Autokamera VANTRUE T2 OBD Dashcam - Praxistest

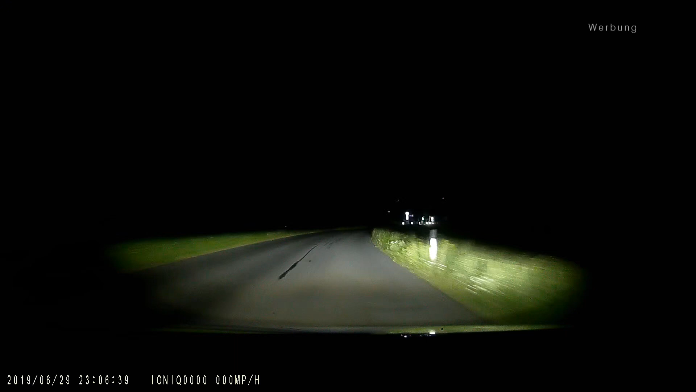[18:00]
und auch nachts finde ich die die sicht eigentlich ordentlich man hat sie ist nicht ja die rennen da sind natürlich jetzt nicht mehr ausgeleuchtete sind nur das ausgeleuchtet was jetzt im licht kegel ist aber das ist doch einigermaßen